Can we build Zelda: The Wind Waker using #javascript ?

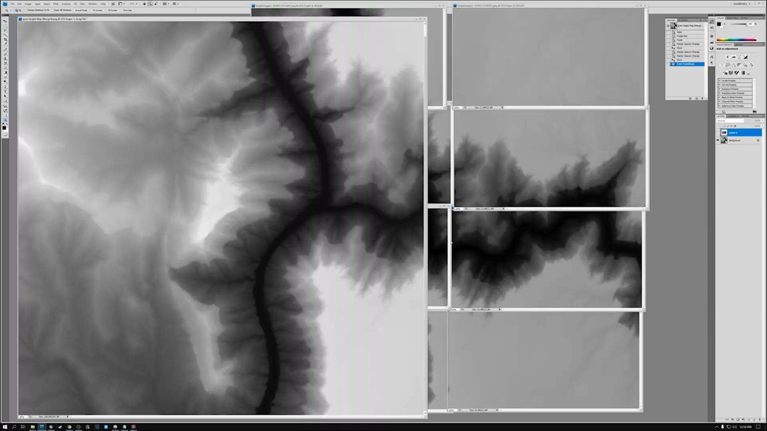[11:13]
It consists of using a 2D texture, black and white, to create a terrain. Where white can be the highest point, like a mountain of the terrains.